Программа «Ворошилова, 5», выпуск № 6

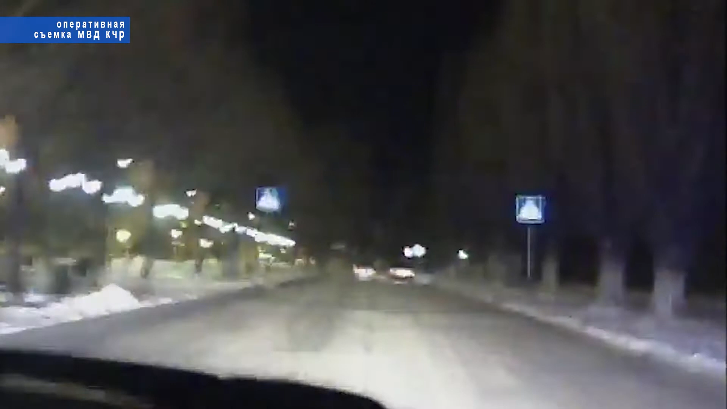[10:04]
Это видео сделано на камеру патрульной автомашины.
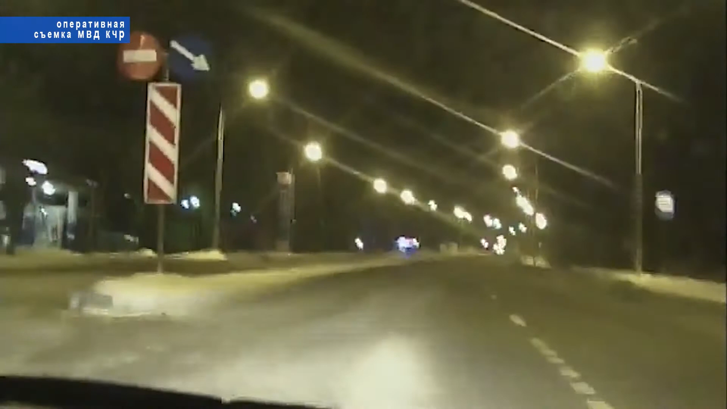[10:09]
Сотрудники ГИБДД преследуют водителя, грубо нарушившего правила дорожного движения.